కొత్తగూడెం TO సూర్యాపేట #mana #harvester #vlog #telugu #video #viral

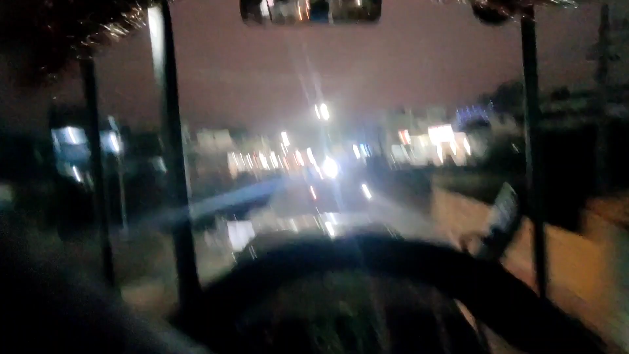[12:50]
ఇది ఖమ్మం, ఇది సూర్యాపేటలో పిఎస్ఆర్ సెంటర్ ఫ్రెండ్స్.
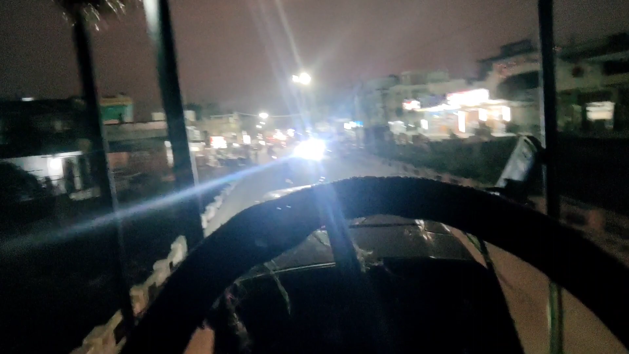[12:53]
పిఎస్ఆర్ సెంటర్ ఇక్కడ లెఫ్ట్ సైడ్లో డీమార్ట్ ఉంటుంది.
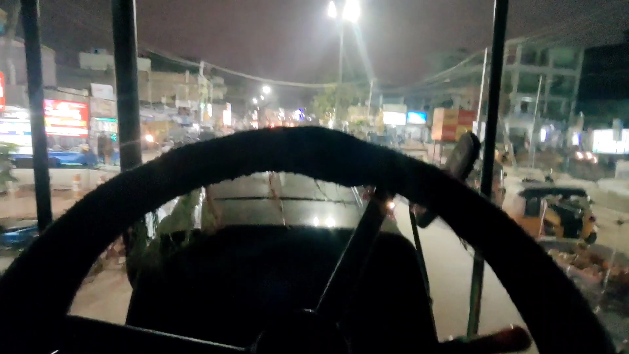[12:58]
డీమార్ట్ మీకు చూపించలేదు, ఓకే మస్తు రద్దీ ఉంది ఫ్రెండ్స్.
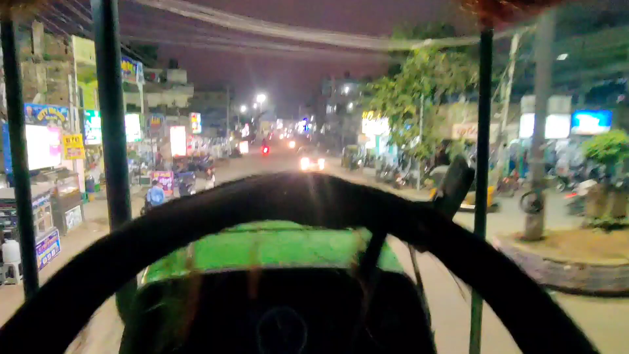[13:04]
తీయాలని అసలు అంత తీరిక కూడా లేదు, చుట్టూ బైకులు వస్తురు ఇట్లు ఇట్లా టచ్ అవుతారు అంతా.
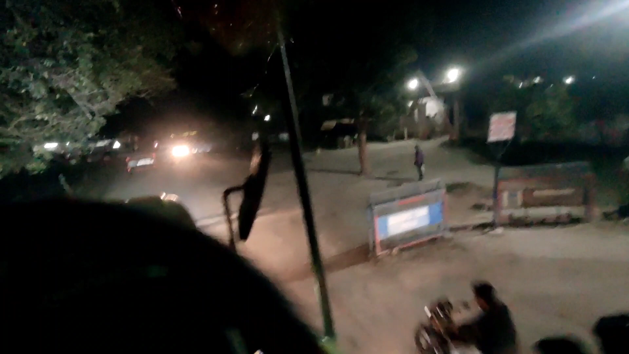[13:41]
మనది మిర్యాలగూడెం రోడ్డు ఫ్రెండ్స్, స్ట్రైట్ వెళ్ళిపోతే మిర్యాలగూడెం, సూర్యాపేట నుంచి మిర్యాలగూడెం రోడ్ అనమాట.